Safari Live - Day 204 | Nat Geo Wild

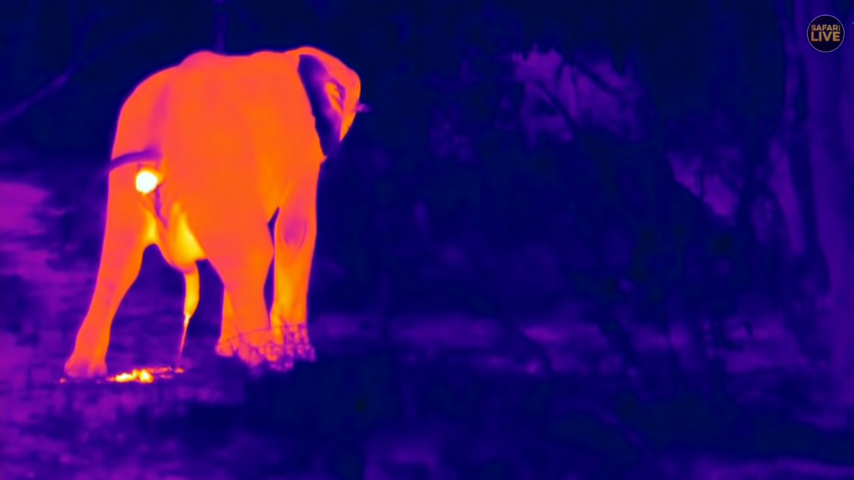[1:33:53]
to be delightful in the flare so there we go big golden bits coming out the back end as well as well you can see he's a boy too because that's showing up quite clearly on the flare as well great time to have gone to the flare i didn't expect that to take place but well it's worked out quite well just how cold the ears are in comparison to the rest of the body and it brings a new look at that
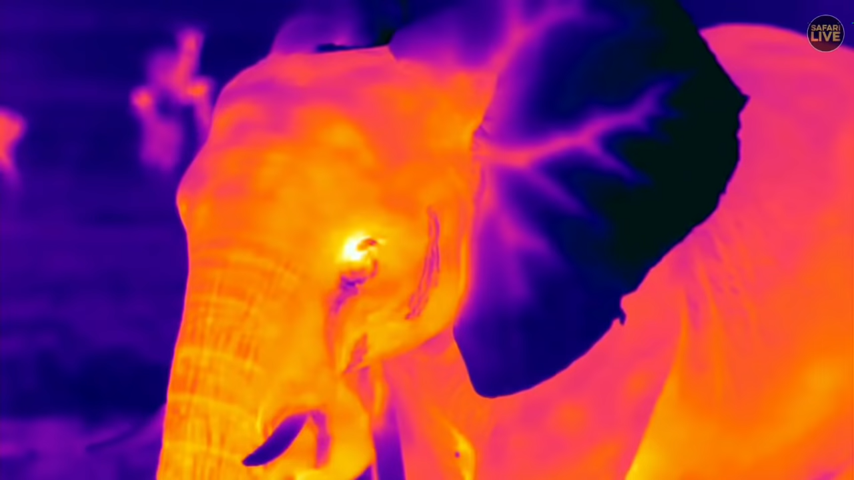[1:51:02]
How amazing is that? Now, I've been really waiting to see the elephant ears in FLIR up close, and now you can see it. You see that big, thick purple line that is running through her ear. That's the hot blood going in. And you see how it branches out through the ear, and then cools down completely. So towards the end of the ear is black in coloration.
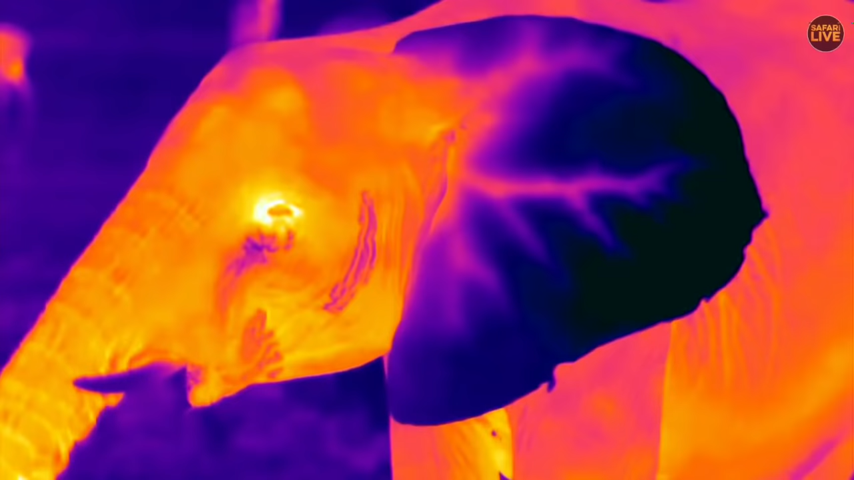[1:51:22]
So that's where it's been flapping, and the network of veins has spread vastly, and so it's lost a lot of heat in that area. And then it's kind of the hot blood that's coming in, and then going back out is the cooler blood.
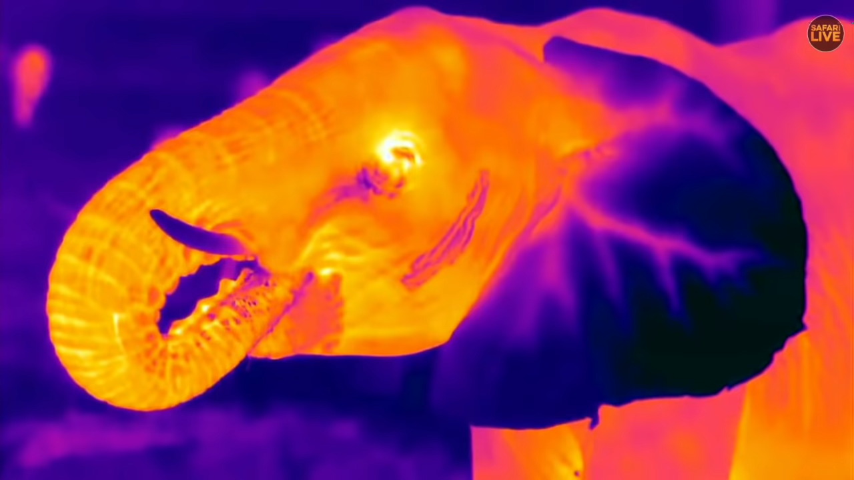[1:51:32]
It's really very, very cool to see. You can also see the secretion coming out of her face. So that indicates that she's having some sort of emotion, and probably around the water, a little distress when there's other elephants came up.
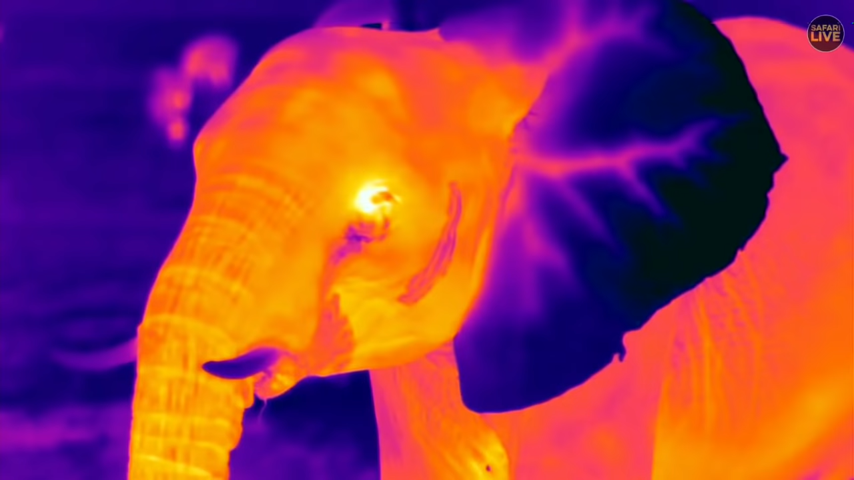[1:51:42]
She had a bit of a go, and then kind of was a bit wary of it. You can see the other one that's just coming in to try and suckle, which is very cool. But to see those ears in that much detail in thermal is absolutely fascinating.
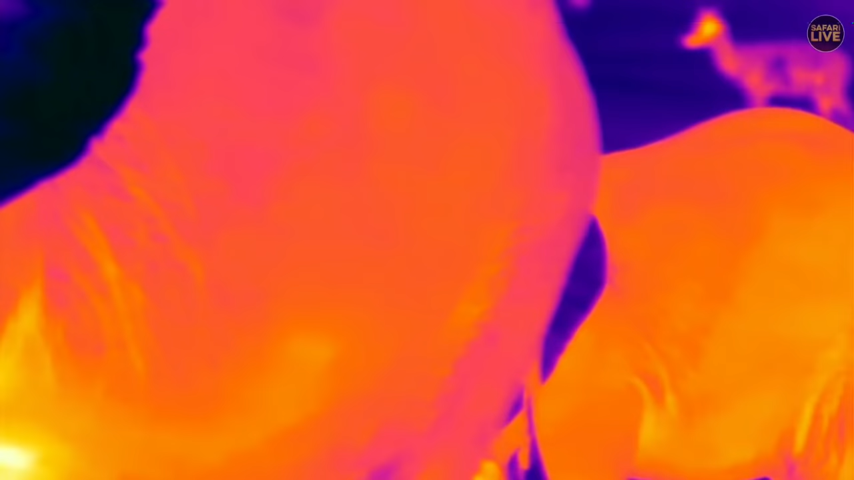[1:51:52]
It's very, very cool. But now you can see when she comes into our main cam, how close they are, the rest of the ellies.
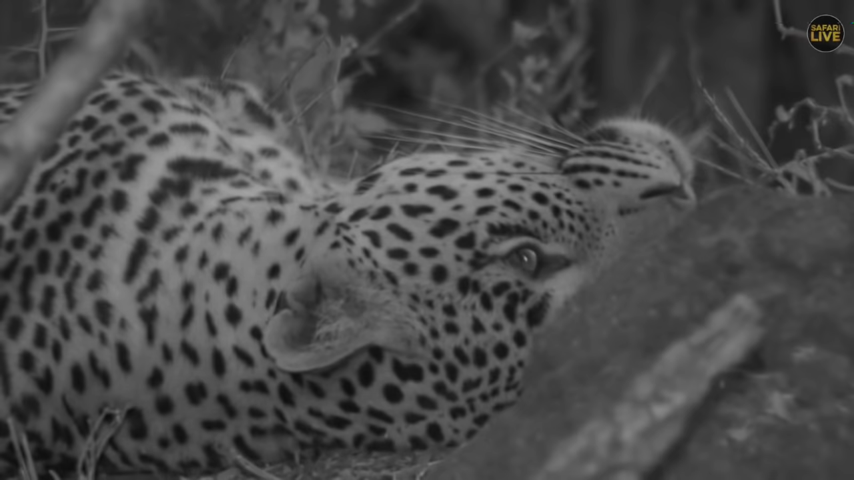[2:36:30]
infrared little horsana possibly thinking about a meal possibly thinking where the closest water is because he does have such a fat belly craig reckons that's the only thing he's going to do action wise this evening let's go off and fill that belly with a bit more water as opposed to a bit more impala
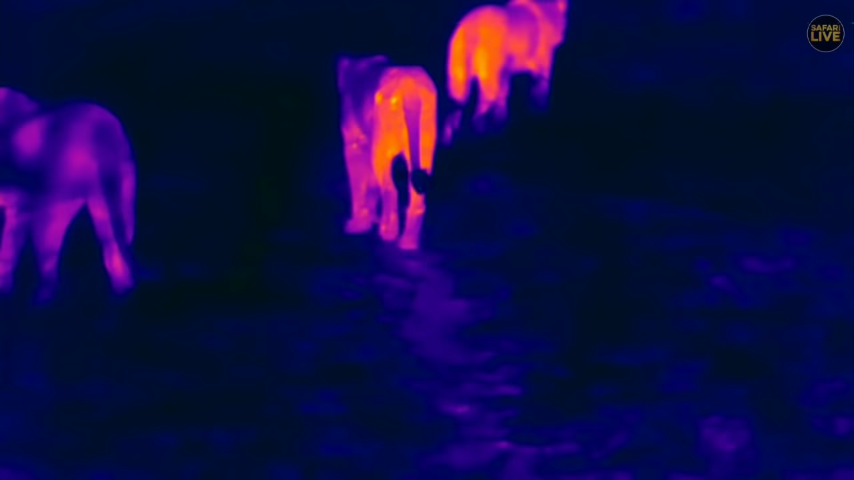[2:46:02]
well jamie it's me surprise no it's with our inculma pride and they're busy moving through the bushes now as you can see and if you have a look on the flare this lioness that's right at the back she's turned a little bit
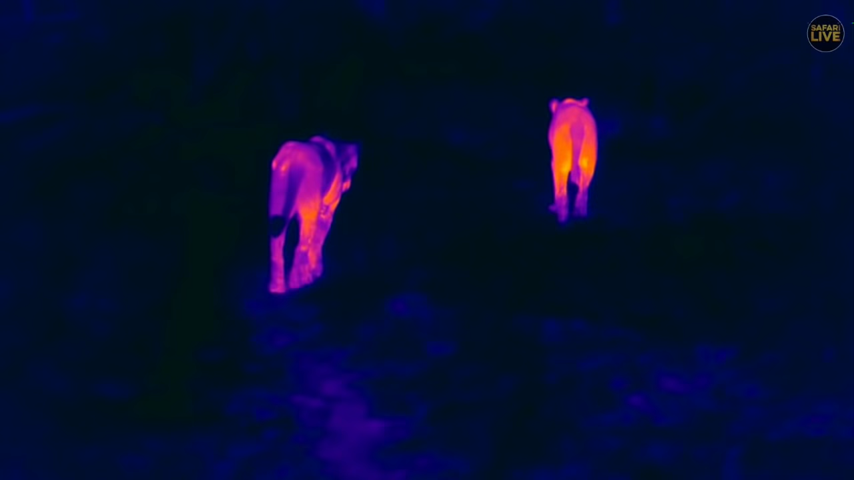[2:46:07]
the wrong way but just watch when she turns to the left she will a little bit hopefully and you'll see that on
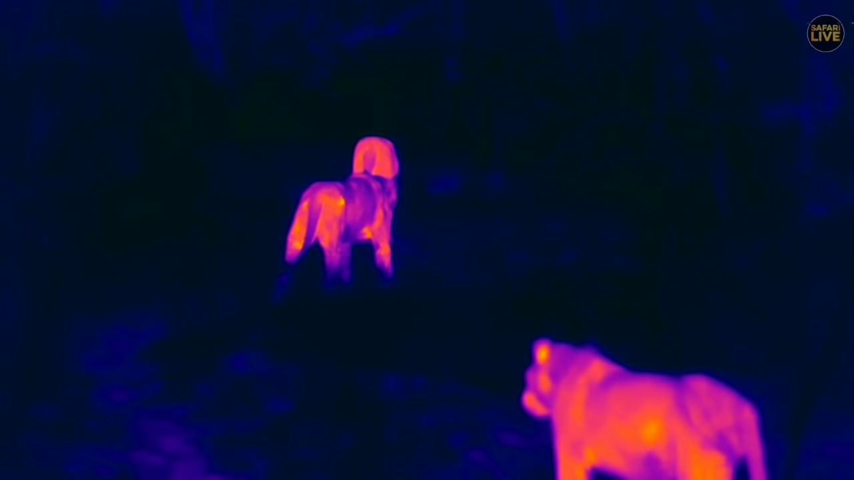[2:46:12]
her left hip is the oldest lioness with the big bad injury and you'll see how hot that injury is can you see it's a little bit there's a very bright spot on her left hip at the moment it is very very hot in comparison to the rest of her body and that's not uncommon for an injury you'll find where injury is it often is much warmer than everywhere else but they've all stopped all of a sudden i wonder if they've heard something or they're just listening i was saying now to senzo it would have been so nice if they'd done this a few weeks ago because there was buffalo dung all three and the way
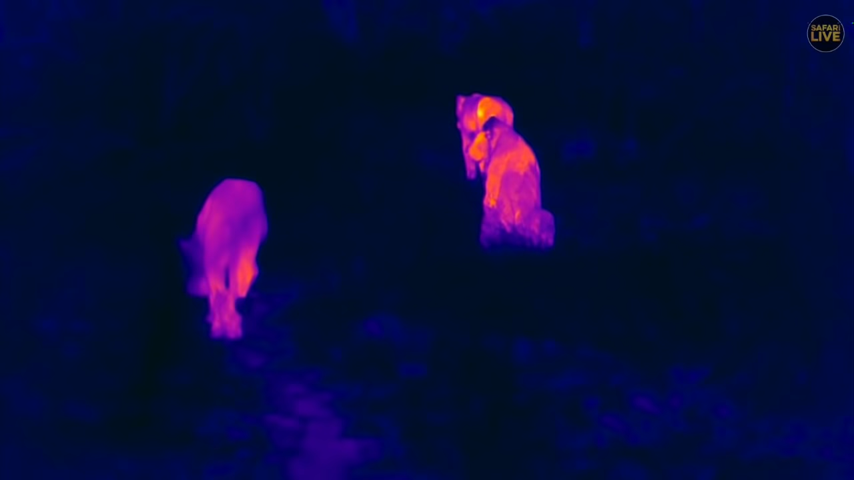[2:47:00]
move forward and you'll just see how hot her hip actually is unfortunately she's a little far now there we go let's see there you go you can see look how bright the hip is you see that kind of white area on her hip
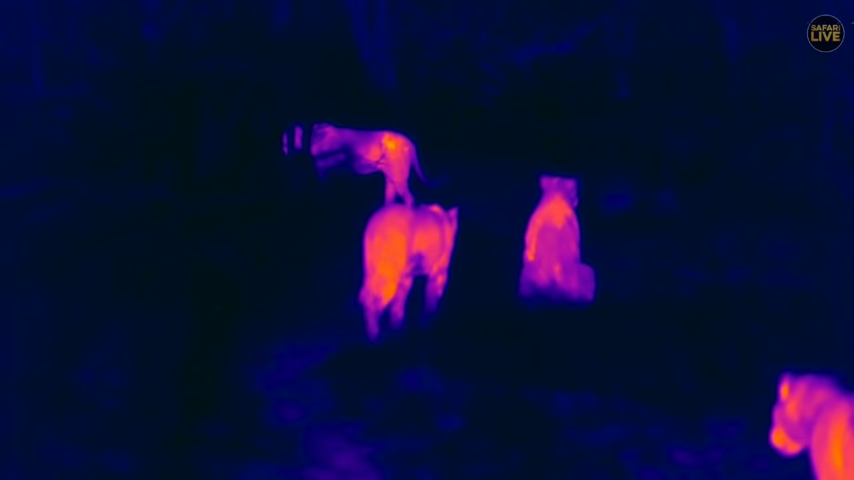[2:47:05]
so that's where the injury is it's amazing how it actually shows up so you can actually show injuries just from looking at the thermal signatures of these animals absolutely incredible you can see it quite clearly now on that top left part of the image where her white spot is on her hip which is very very cool so it'll be a help if we see
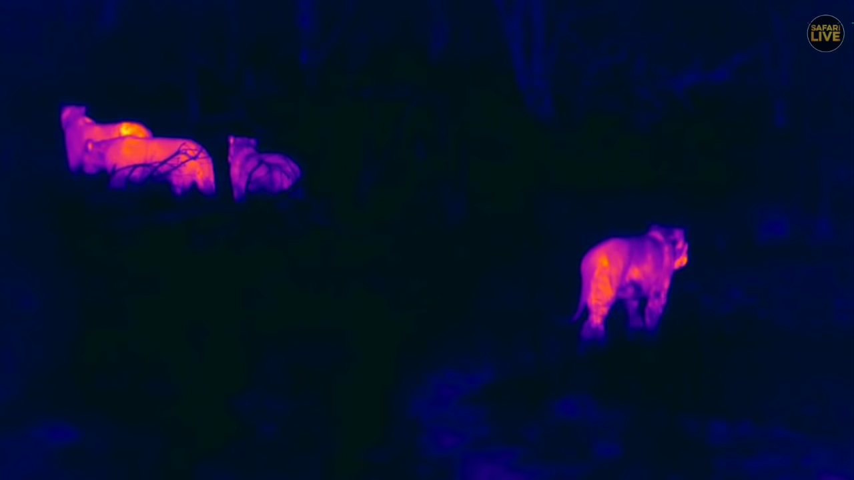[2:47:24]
animals limping to actually see how they are right well we're going to try follow them they're moving quite quickly now so let's just try and keep up we'll be back on our infrared now as we try
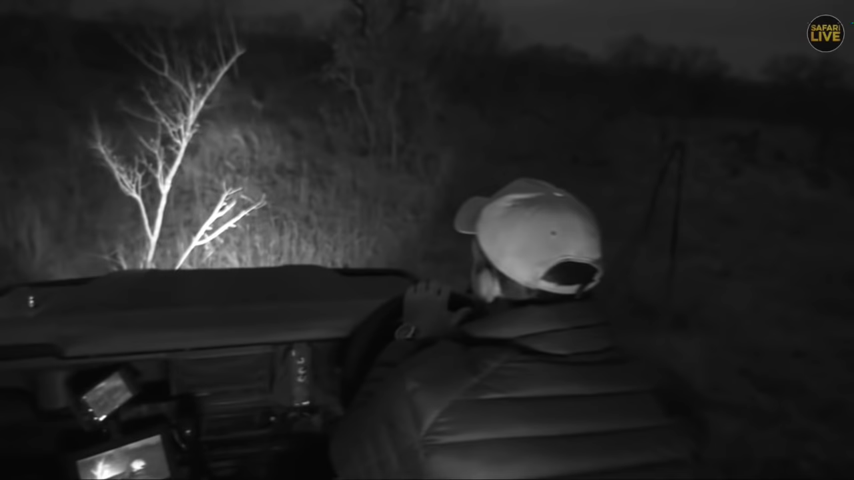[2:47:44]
do that and the block we're going to go through now is about to be absolutely horrendous which is delightful we're going to be heading now towards galago's shortcut but i have driven this block a few times in my life and it is well nothing short of delightful so there's one of the animals that is just coming past us on
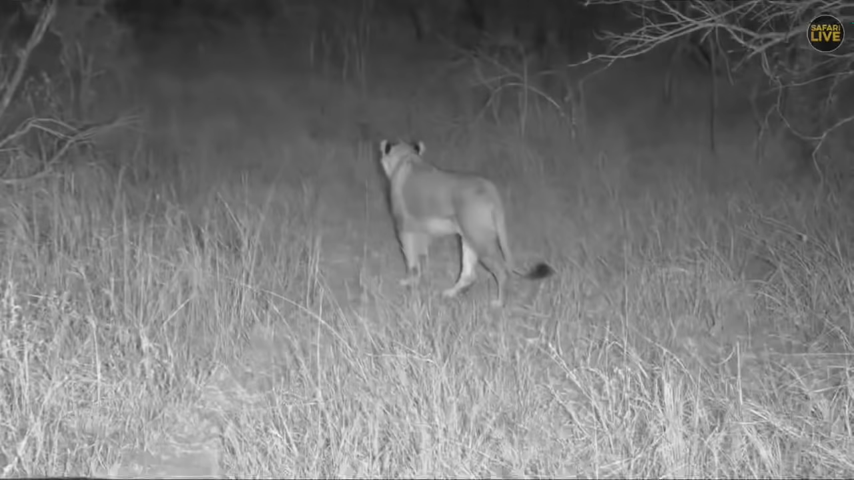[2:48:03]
the right hand side isn't that cool so nice to see lions on jume again isn't it it's wonderful to spend hours
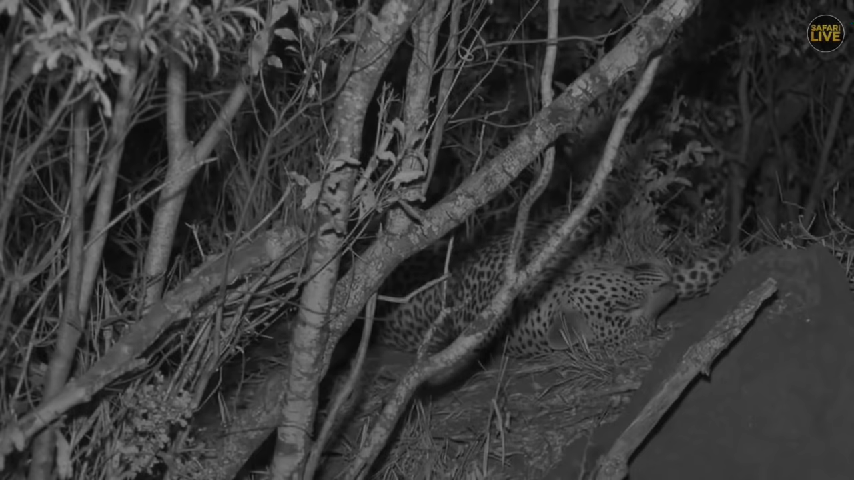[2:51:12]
killed this impala i suspect as the wind started to blow last night and then managed to find himself
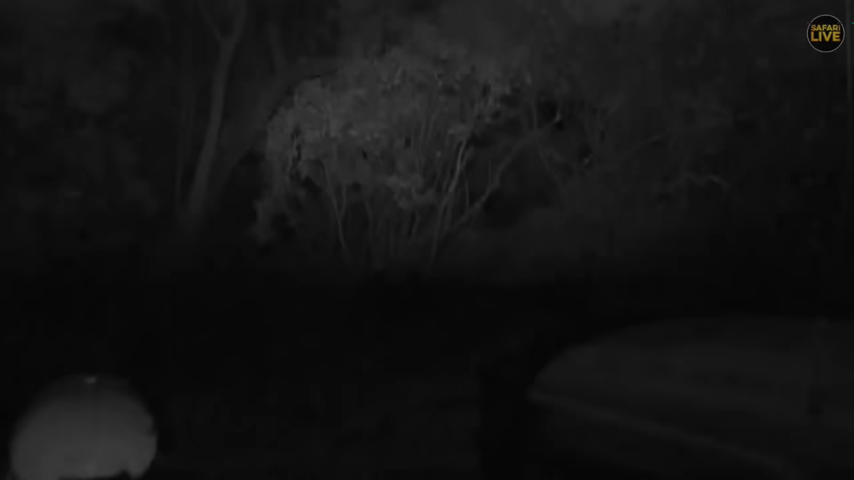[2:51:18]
well with a good meal and in complete privacy